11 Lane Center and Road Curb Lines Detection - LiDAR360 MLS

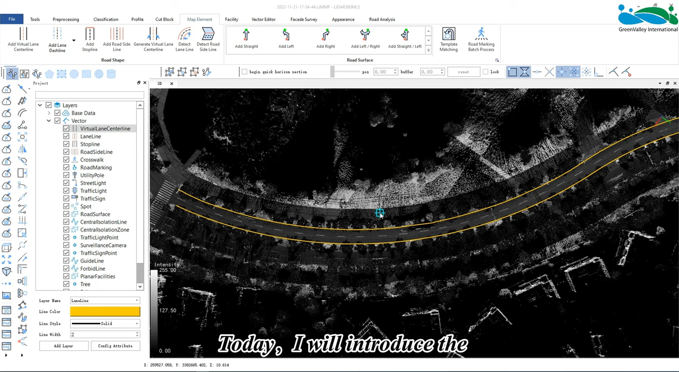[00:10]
Today I will introduce the drawing of the center line of the lane and along the roadside.
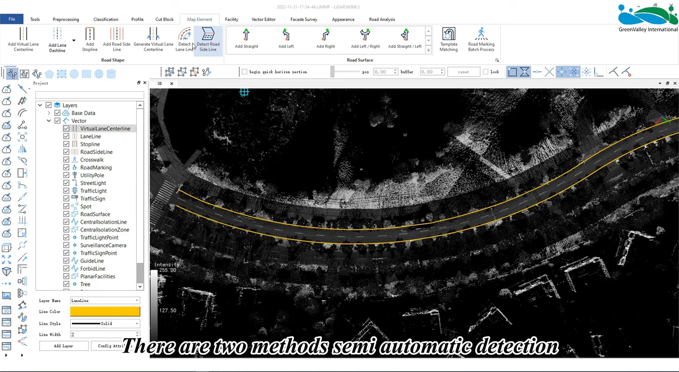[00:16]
There are two methods, semi-automatic detection and manual drawing.
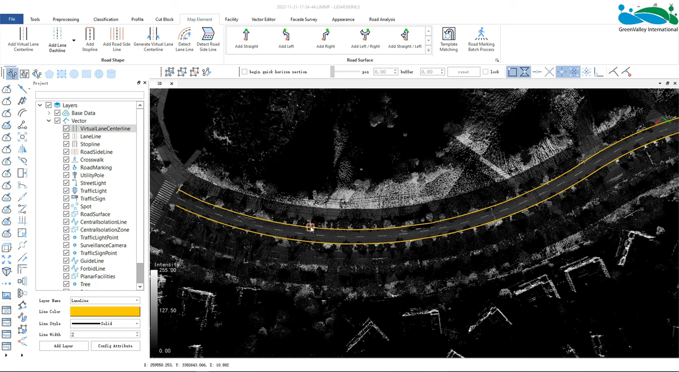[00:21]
First of all, draw the center line of the lane. Here we need to prepare two lane lines in the lane line layer in advance.
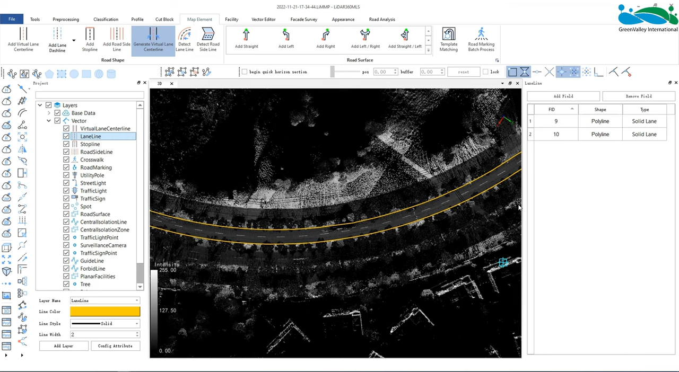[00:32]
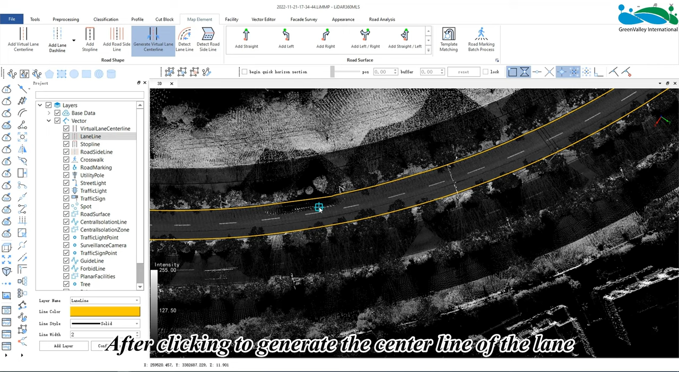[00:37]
After clicking to generate the center line of the lane, we click the left lane line and the right lane line in turn.
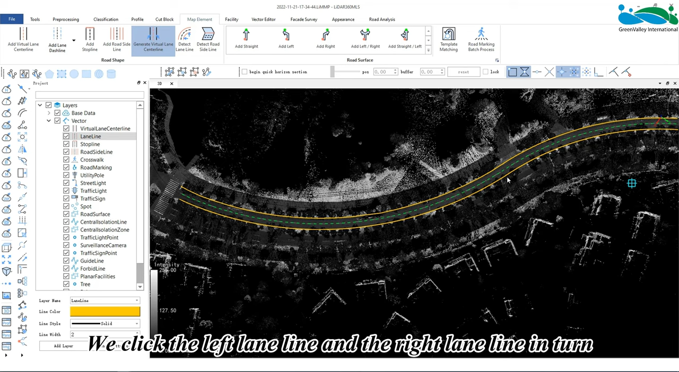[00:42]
The lane center line can be generated and it will be stored in the corresponding lane center line layer.
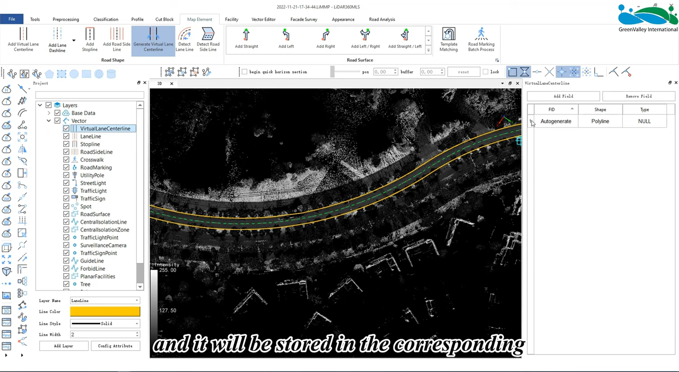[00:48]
Next, to draw manually, click the lane center line.
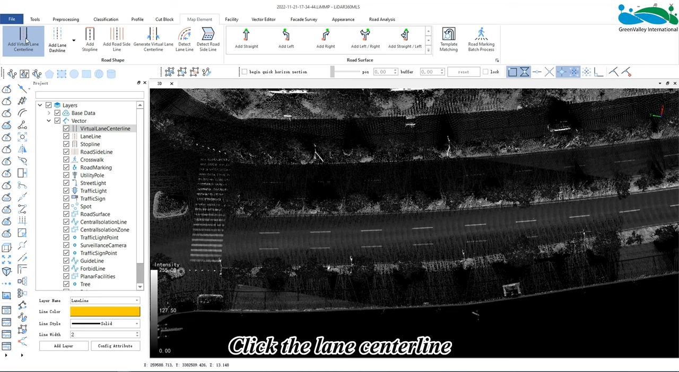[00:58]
Click the starting point of the point cloud. Move the mouse and click the nodes in turn.
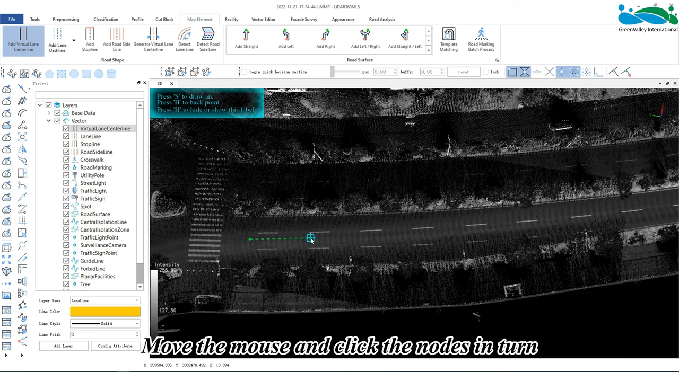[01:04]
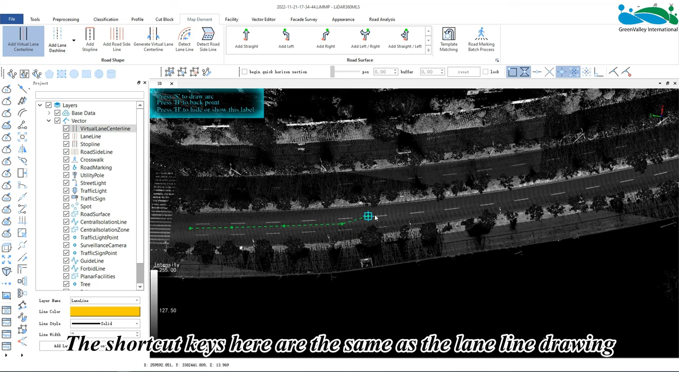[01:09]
The shortcut keys here are the same as the lane line drawing.
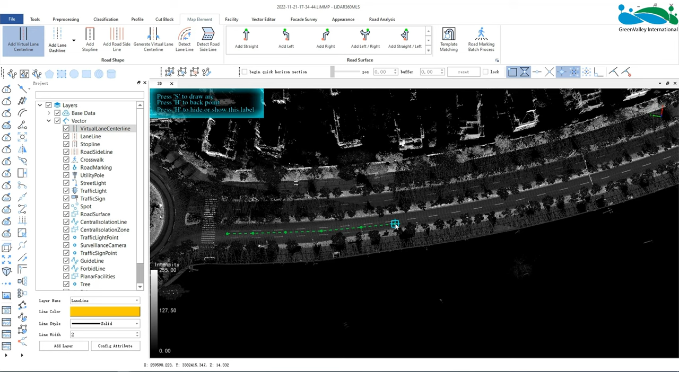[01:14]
Double click the left mouse button to end the drawing. Generate lane center lines.
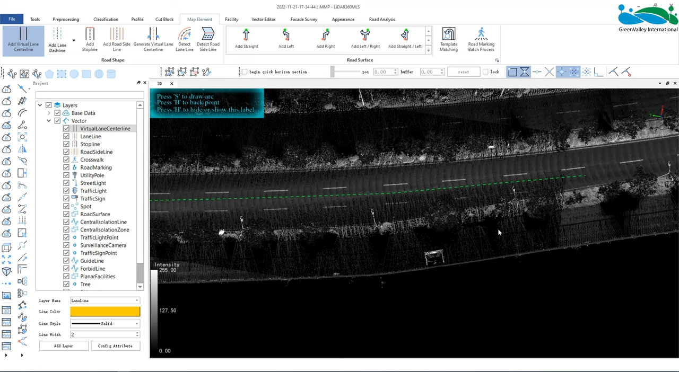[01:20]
Click to select and then click this line to view it.
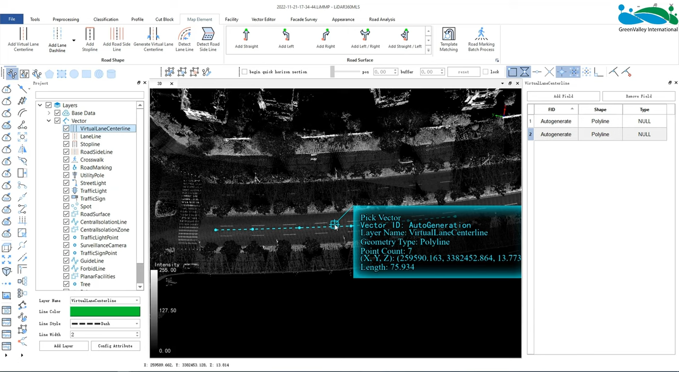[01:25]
The same line also exists in the layer of our lane center line.
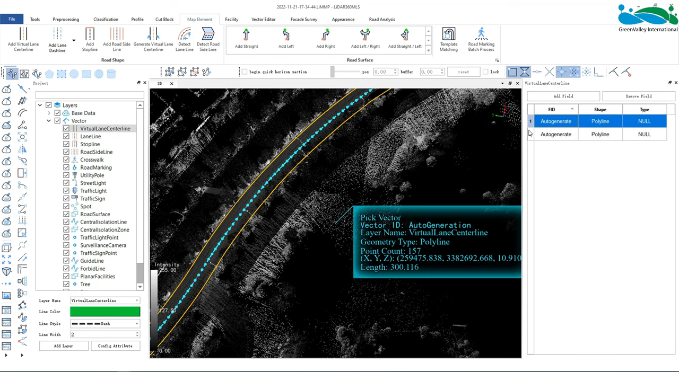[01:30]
Then the semi-automated detection drawing along the roadside.
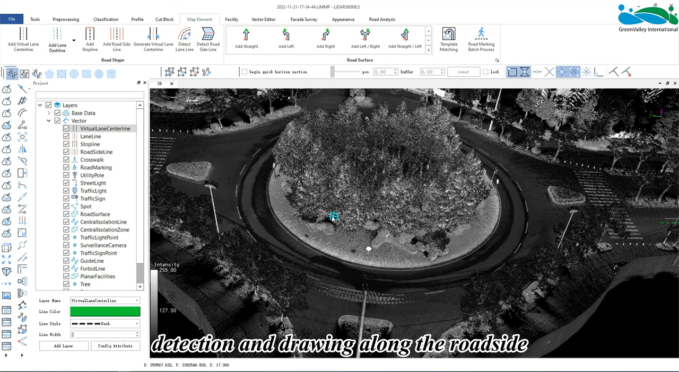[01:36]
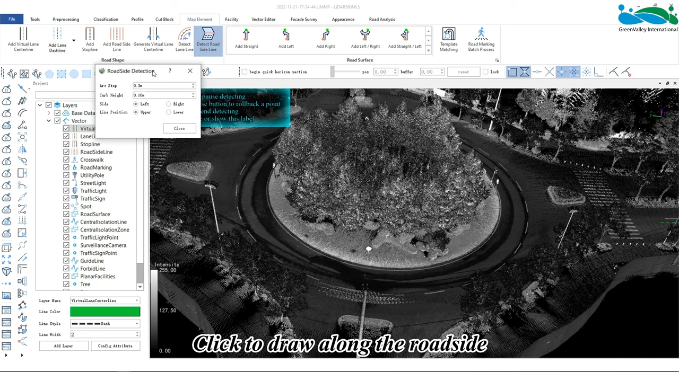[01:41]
Click to draw along the roadside and the setting dialog window will pop up. The parameter setting of this function mainly includes the following points. Arc step length.
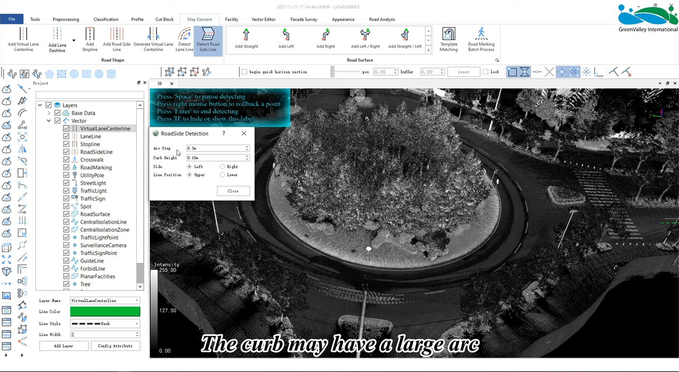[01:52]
The curb may have a large arc. Adjust the step length to make the arc part fit in the actual point cloud. It is recommended to be less than 0.3 meters and less than 0.1 meters.
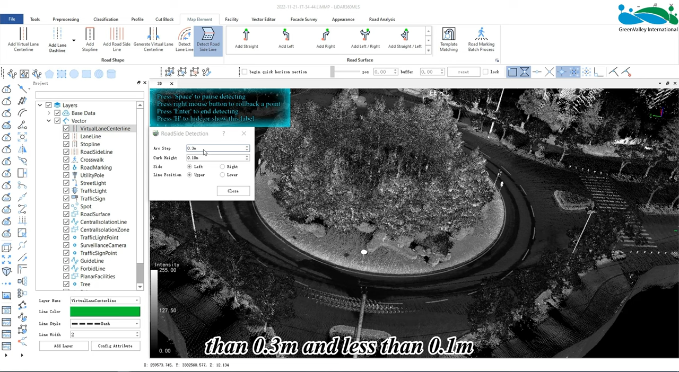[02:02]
Minimum curb height. If the actual curb is lower than the set value, it cannot be detected.
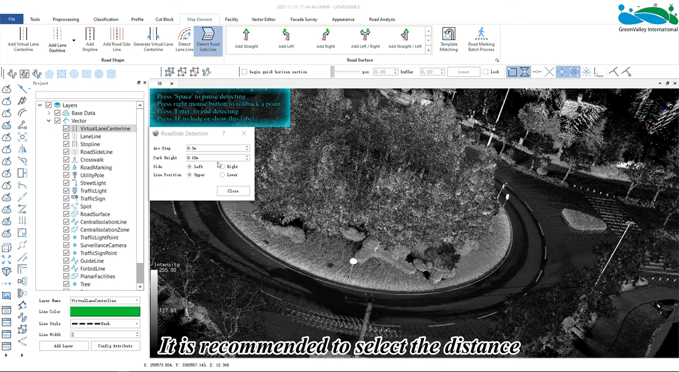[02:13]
It is recommended to select the distance between the click and the actual rope curb . Which is more than 0.1 meters and within 0.5 meters.
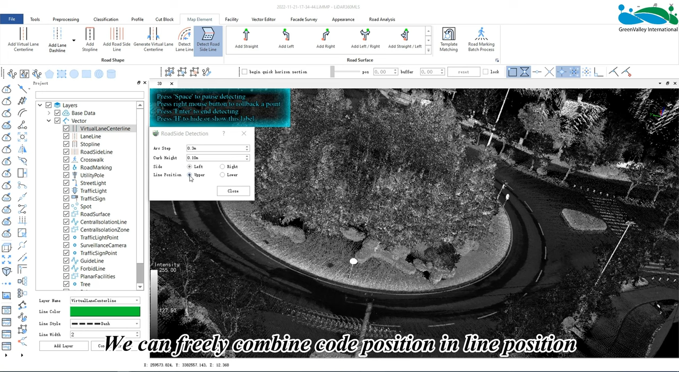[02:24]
We can freely combine curb position and line position, left and right or up and down etc.
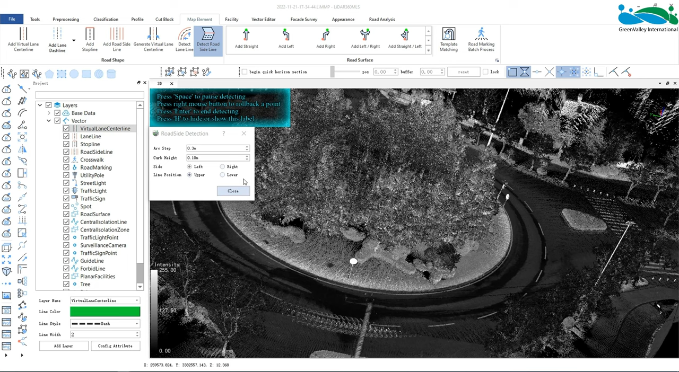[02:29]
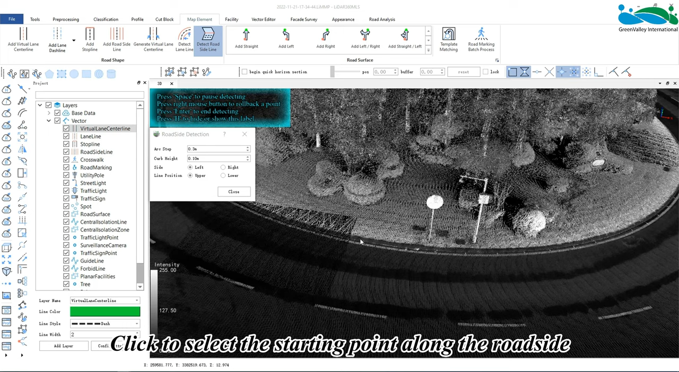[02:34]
Click to select the starting point along the roadside and its growth direction to start automatic roadside detection.
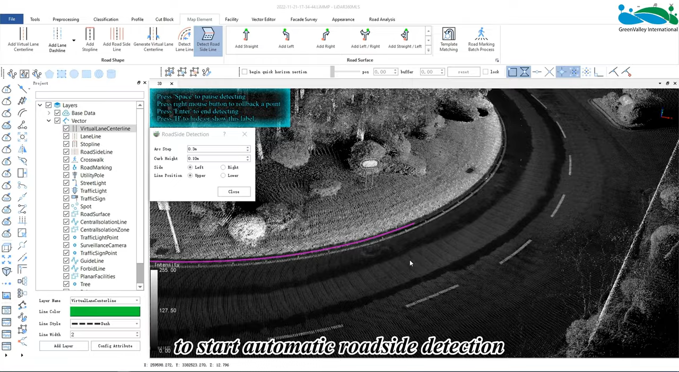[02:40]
After the detection is completed, press the enter key to generate the roadside line.
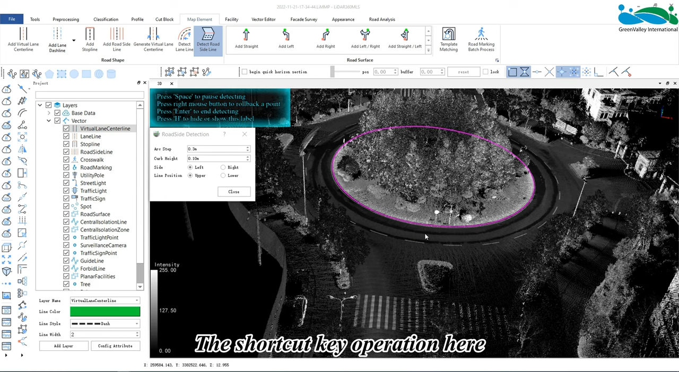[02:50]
The shortcut key operation here is the same as that of the lane line drawing. The vector line also exists in the corresponding layer along the roadside.
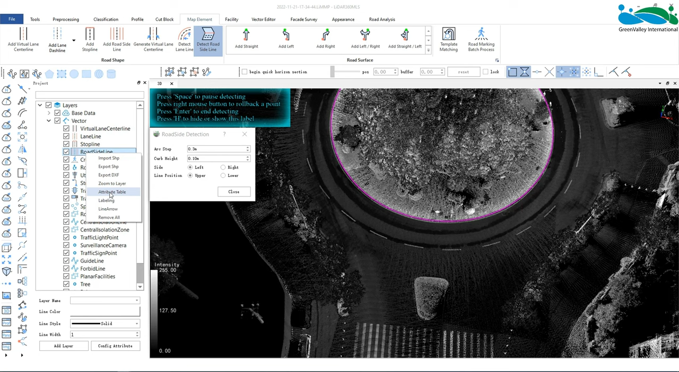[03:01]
Click to select and then click on this line to view some of its properties.
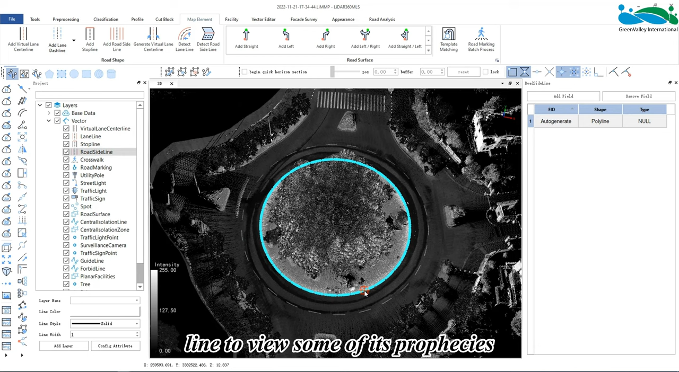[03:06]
Next, draw the roadside line manually. Click the roadside line to draw.
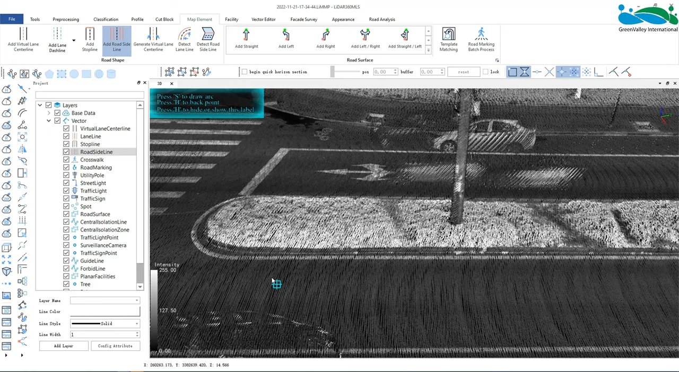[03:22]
Click the starting point in the point cloud. Move the mouse to click one by one.
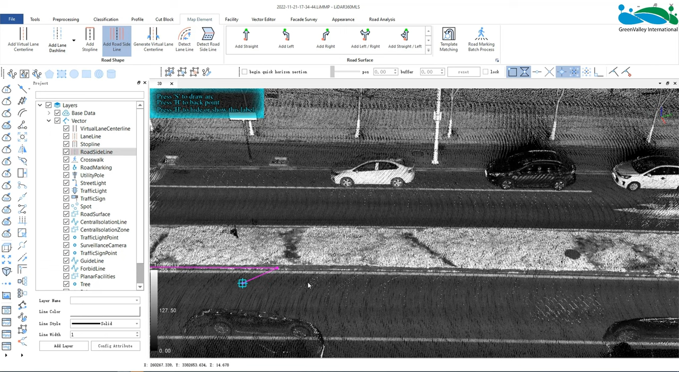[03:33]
Double click the left button to end the drawing. Click to select and then click this line to view it.